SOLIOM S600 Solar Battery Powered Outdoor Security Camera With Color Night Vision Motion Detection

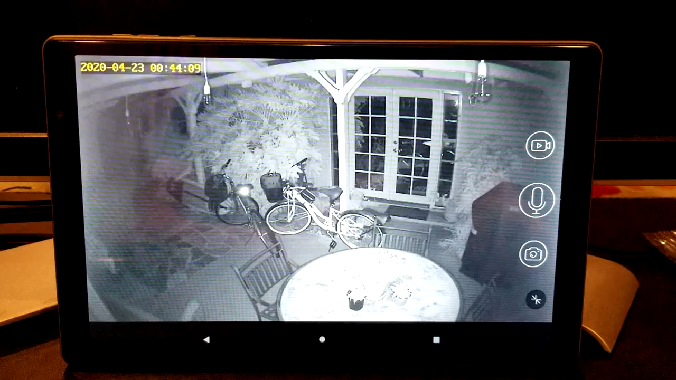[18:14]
All right, let's go ahead and look at night vision here. And as you can see, once you tilt the tablet sideways, you can get a full view. The only problem though is that we don't have any touch buttons to rotate the camera. You can brighten or darken it here, but we don't have any other touch panels over here. So we gotta go back this direction. But before we do, I do wanna show you the clarity of it. And sorry again for my reflection here in the tablet reflection, but you can see my Edison bulbs very clearly here.
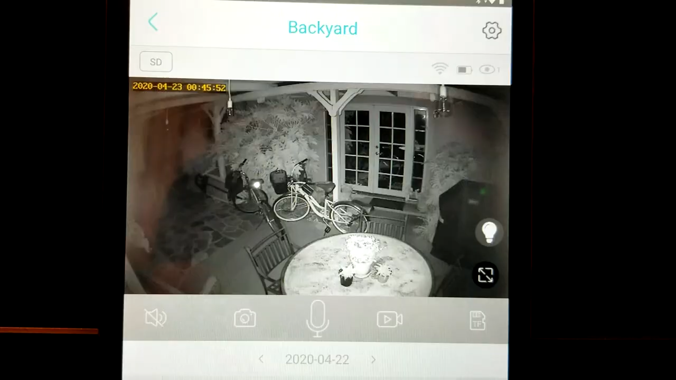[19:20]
Now, once you do come to this layout, we have up here, like I mentioned earlier, you can see the battery indicator here. And so that stays fully charged during the day and then drops down, especially in a high traffic area.
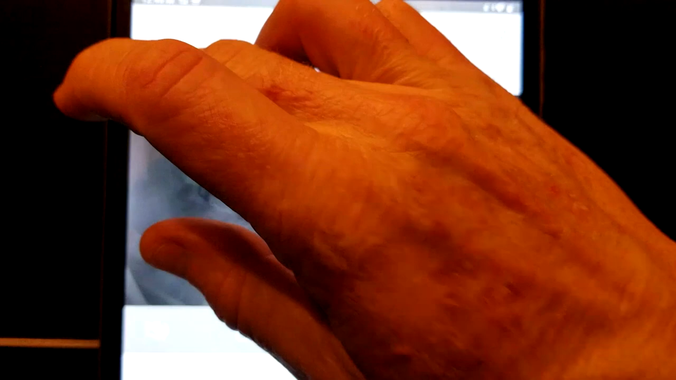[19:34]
And that, I am sorry, we were in SD the whole entire time for that last one.
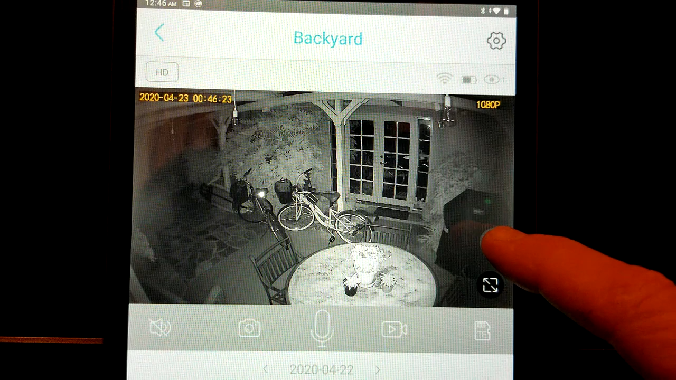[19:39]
So let's go ahead and show you now another really key feature. you hit the light bulb here, and oh, you guys see that right there? Oh my goodness, look at that. It's like a little rat or something. Oh, that's creepy. I'm glad we caught that on camera. Wow, you see its little eyes? That was crazy. Okay, so let's go ahead and tap this light. There we go.
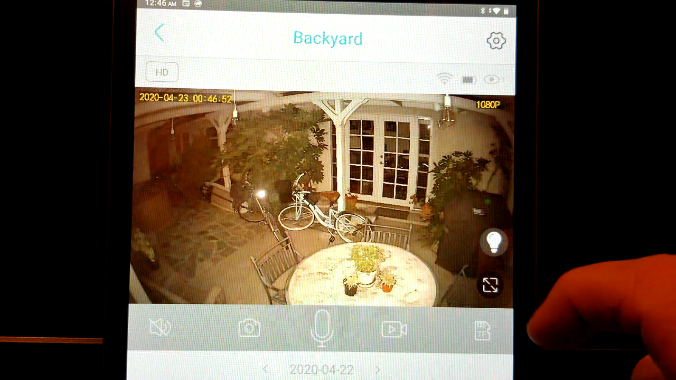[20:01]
Okay, so you gotta go back in order to turn it on. Okay, guys, I was actually watching it here. I think it's a possum. I don't like possum.
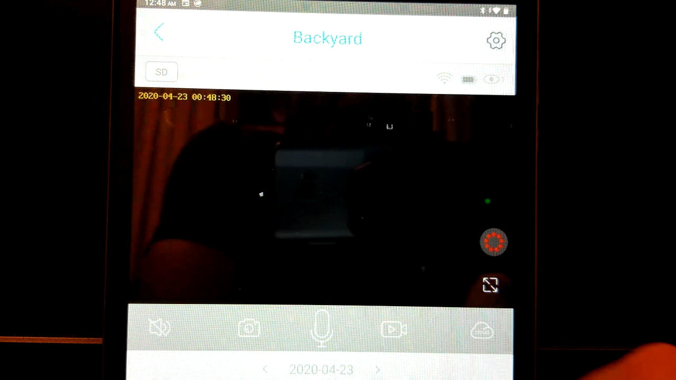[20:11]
Okay, so let's go ahead and click that and we'll go off and then it will click back on automatically right there to night vision there. Let's go ahead and get it back into HD and it's nice and crisp there.
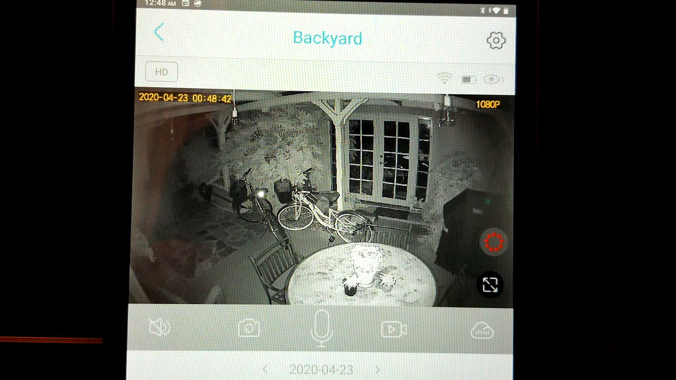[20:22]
Okay, so you start off with it red like this and then it looks like what we do is we hit this and that activates the lights on the actual camera and then it really lights it up.
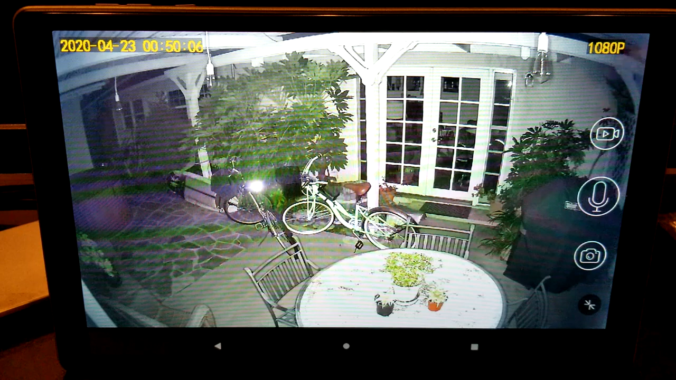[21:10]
There we go there, and it's so bright, you can actually see inside my house to my chair and my dividing wall from my kitchen to my living room. That's really nice. And so obviously you are seeing on screen, you're seeing some squiggly lines over here. I cannot see that with my naked eye. That is due to the lighting in here. See, as you can pull it back, but it is hitting off of the bicycle reflector, as you can see there. Now, one thing, if you are wondering the lag time, I was testing it earlier today and it looks like we're about a half second lag time.